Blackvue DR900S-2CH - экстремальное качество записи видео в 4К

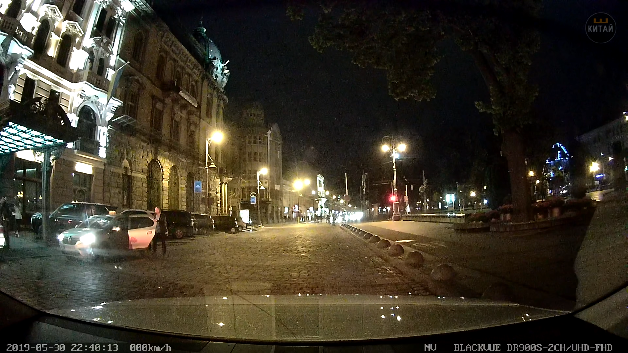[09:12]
А для повышения качества записываемого видео рекомендую обзавестись поляризационным фильтром, который позволит устранить блики на лобовом стекле автомобиля.